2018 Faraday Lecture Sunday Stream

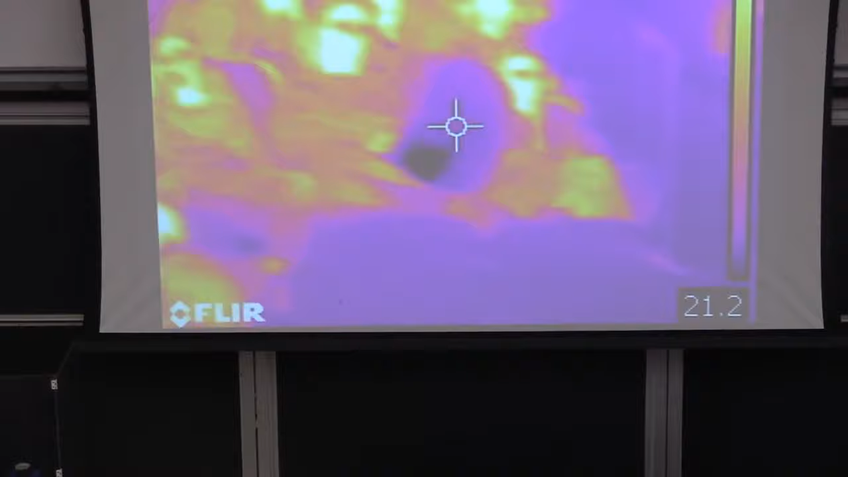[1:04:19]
So we're actually going to show you what you look like with light, because this is all of you. Yeah, you're glowing right now in infrared. You notice?
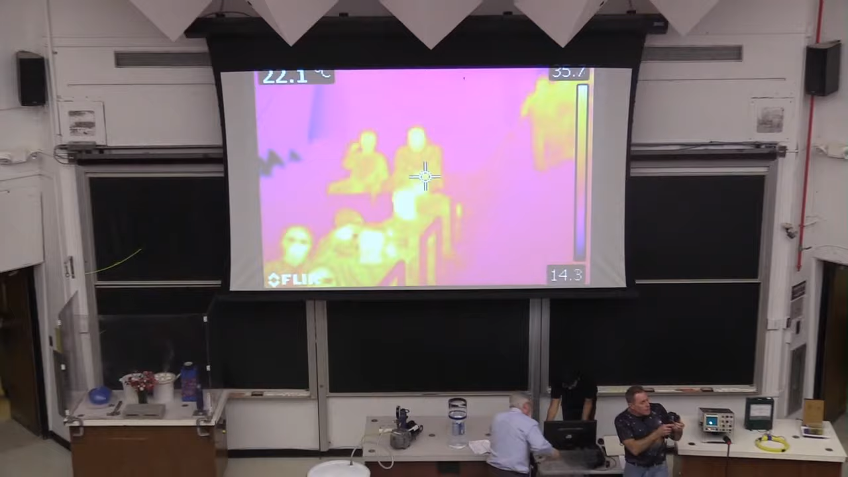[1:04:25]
On screen: spot 22.1°C
Yeah, you're always putting out this kind of light all the time.
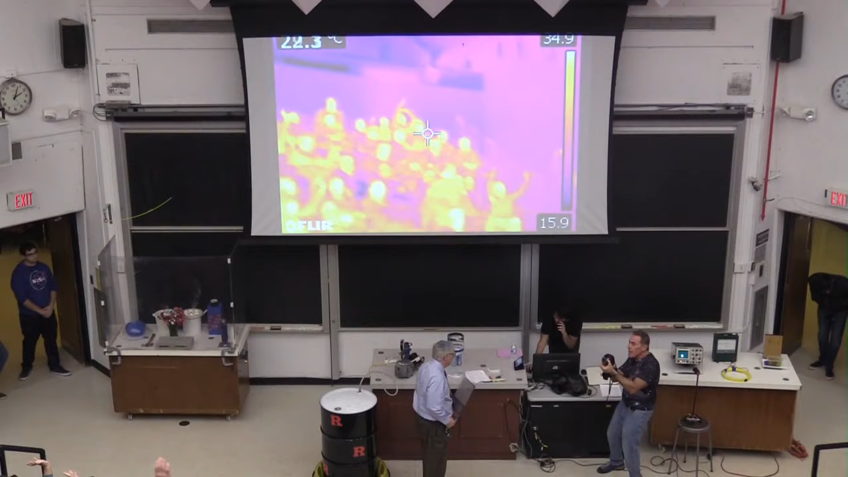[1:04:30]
You just don't know it because we can't see in infrared. We're not sensitive to infrared. So we actually don't see what we look like in infrared. All right?